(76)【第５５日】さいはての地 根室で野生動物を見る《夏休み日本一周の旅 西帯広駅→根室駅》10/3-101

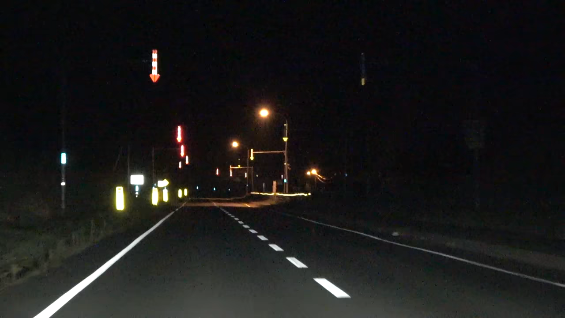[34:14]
この 道 さっき も 走っ た 国道 44 号 です けど ねこの 下り坂 と それ から その 先 で また ずっと 上り が 続く と もう 延々 に それ でし た から本当 に 疲れ まし た が 今 下っ て いる ところでも ね 意外 と 見 ため ほど 急 な 坂 で は ない です よ ね ただ あの こう坂 が こう スケール が 大きい ん で 急 な 下り坂 急 な 上り坂 に 見え ます がまあ 意外 と 近づい て みれ ば なだらかな 上り が ずっと 続く って 感じ でしょう かいや で 俺 今 坂 の 下 まで 来 まし た けど 今度 また ね 上 の この 点滅 し てる 矢印 見 て もらう と 分かり ます が降り た と 思っ たら また 登る もう ずーっと これ の 繰り返し でした 車 って ら 楽 で いい です ね あっ て いう間 に 着き ます
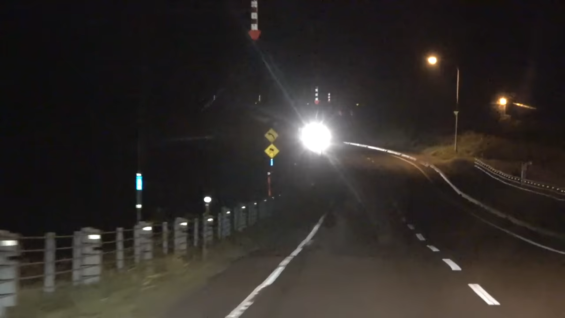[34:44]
あ さっき あの 旬 国 隊 の 入り口 な の 当売 の とこ に 鹿 が い まし た ね気を付けよう 結構 ゾロッ と い た ん です はいもう すごい 数 でし た よ あの やばい 今日 は あそこ が 鹿 の 木 だ あ そう な ん です か鹿 おっ て 通り 道 が 決まっ て て はいあの なんて 言う いい ん だろう通り 道 が 決まっ て 群れ で 行動 する からそこ に 鹿 が い たら ネズミ じゃ ない けど 結構 いる こと 覚悟 し ない と